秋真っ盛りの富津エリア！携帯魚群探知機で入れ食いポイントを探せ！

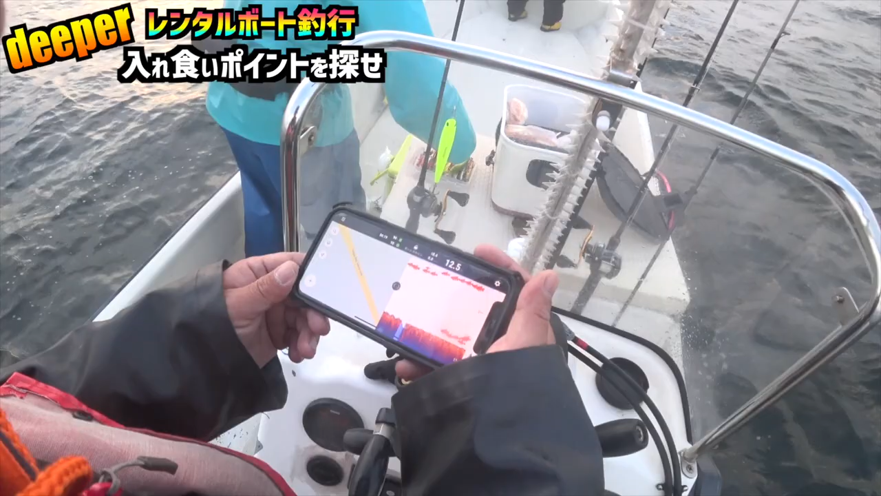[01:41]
なんかそこ付近にごっそり塊は映ってるんで、どうか